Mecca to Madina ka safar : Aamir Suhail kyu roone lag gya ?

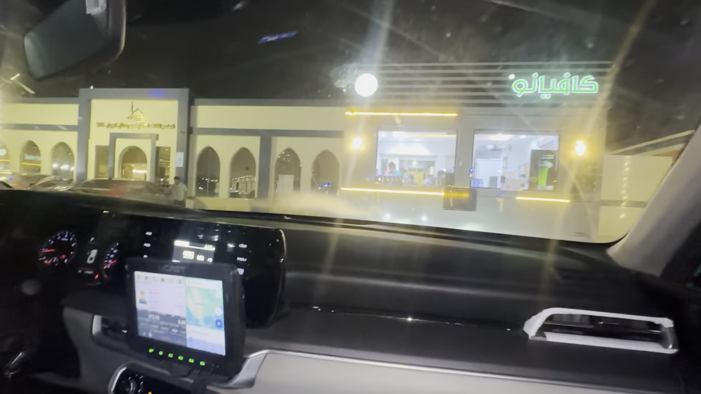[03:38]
جہاں پر ایک بہترین سا ریسٹورنٹ ہے اور یہاں پر الحمدللہ